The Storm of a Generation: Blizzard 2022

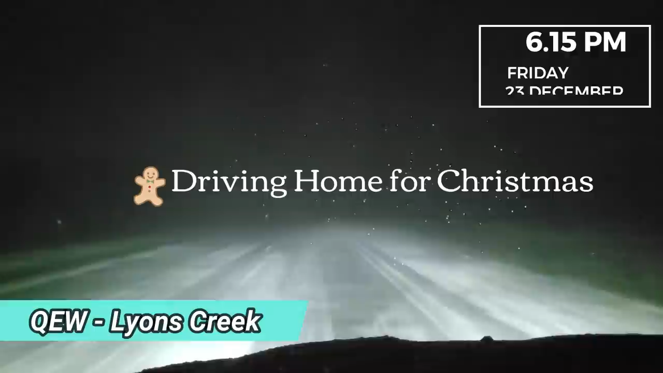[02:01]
I'm not sure, the QEW is closed, Niagara bound from Fort Erie, because I've been on it for 5 minutes now and I've not seen one car come the opposite direction. Welcome to Sodom Road.
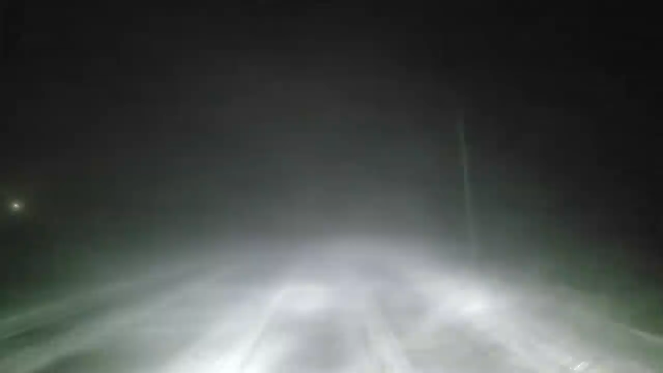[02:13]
This is the most notorious stretch of road I know in the whole region. I'm doing 25 kilometers an hour. I'm in an 80 zone and the wind just whips that snow off right off the fields and blows it right across into the next field.
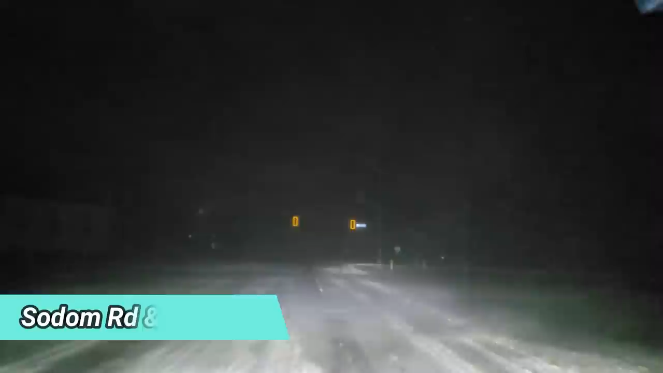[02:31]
Just approaching Netherby and power is out. I was wondering why it's really weird around here.
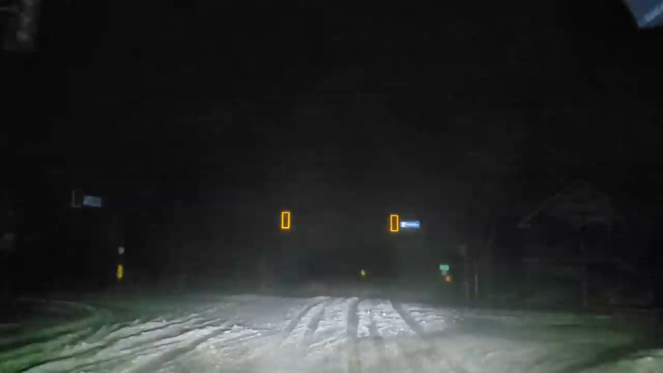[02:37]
It's usually some things lit up, but Netherby Road, the traffic lights are completely out. The store over there is blacked out. Everything's blacked out. It is a power outage as I drive into the area, and it really throws you off when you're driving, trying to figure out where you are.
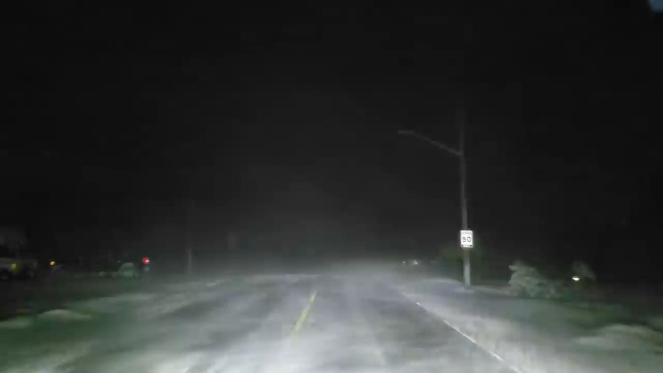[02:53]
You're so used to the markings by the side of the road of houses and whatnot, and now I'm just having to guess. Is this the gas station coming up? Nope, I'm nowhere near the gas station. I thought it was a gas station. Okay, I don't know where I am.
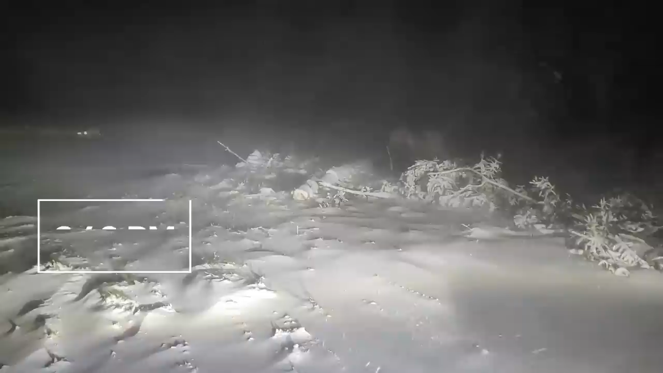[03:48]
In Ridgeway, we've got power cables down on the ground, trees down. What a mess.
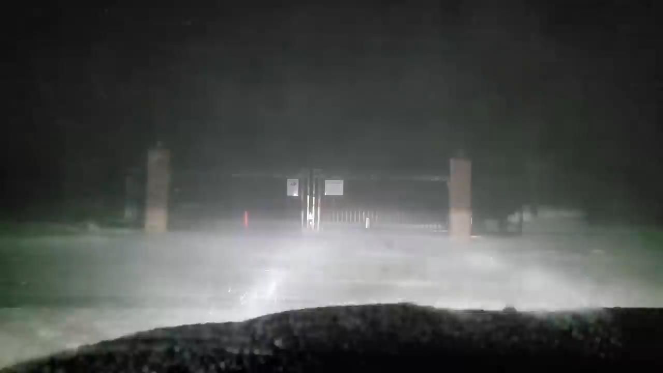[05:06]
That alarm you can hear, that's my sensor on my front of my truck. He's all blocked. Got a search and rescue going on right now. Some guy approached. His son, 13 years old, ran out to find his dog and hasn't come back in the Crystal Beach area.
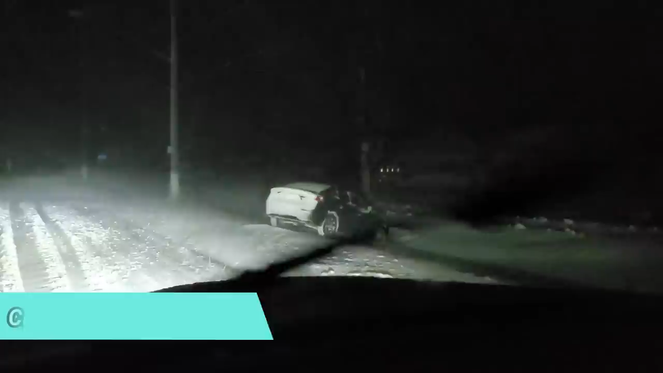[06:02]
Another one in the ditch. There's gonna be a lot of cars. I mean, I saw about 10 cars on the way home. Just on Sutton Road alone. It makes it more creepy being in pitch black around here. And you just hear the wind through the trees. I'm not seeing any cars driving around, so let's hope whoever he is has made it home.
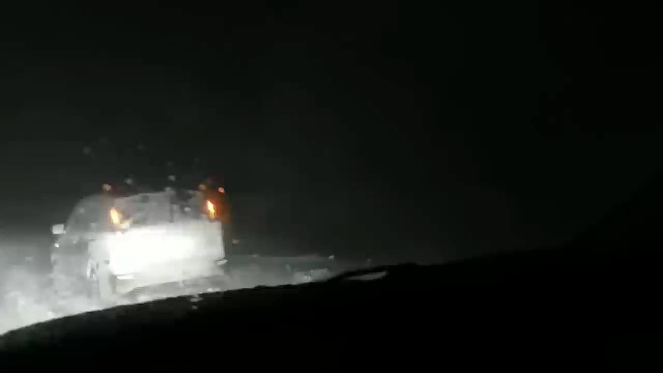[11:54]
Let's make sure no one's in it.
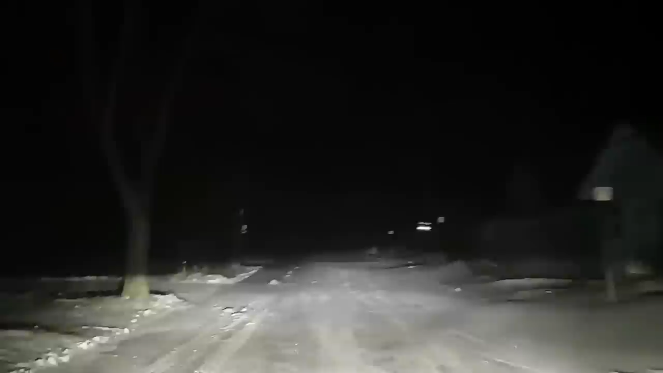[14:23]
I mean, this is probably the clearest I've had it for quite a while. Look at that. How long will that last for? I can see right down the bottom of the road right now. Did the wind just die off momentarily?
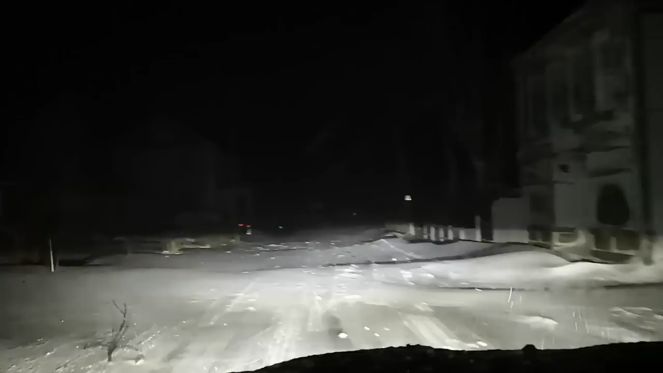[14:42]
Here it comes again. And it's back. The blink of an eye. Big snow drift there. Try and, oh, gotta get through that. Four. That was deep. So we're downtown Crystal Beach. Slightly different looking Crystal Beach right now. But being so dark and...
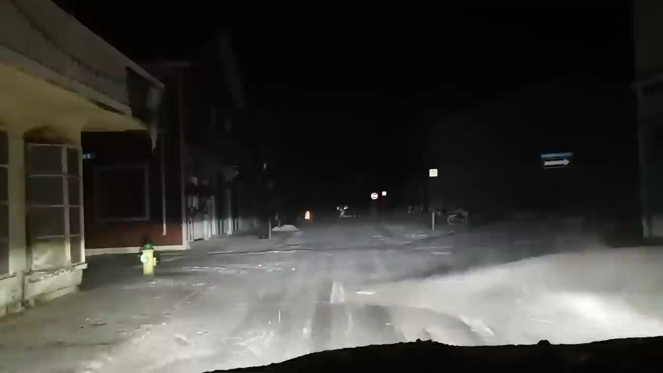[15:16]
it's like a ghost town. That in front of me is the ramp to take you up to the waterfront.
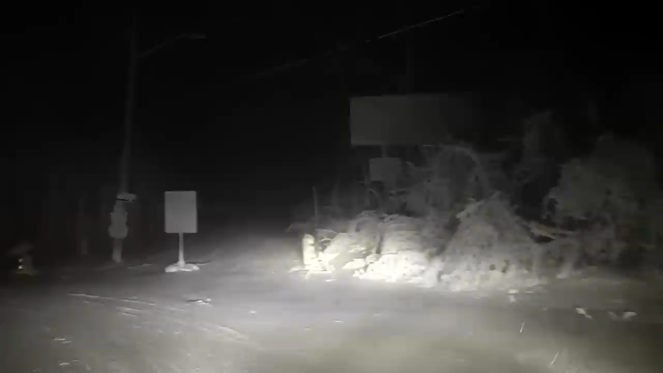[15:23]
But they've closed it off, and rightfully so, because it'd be dangerous up there.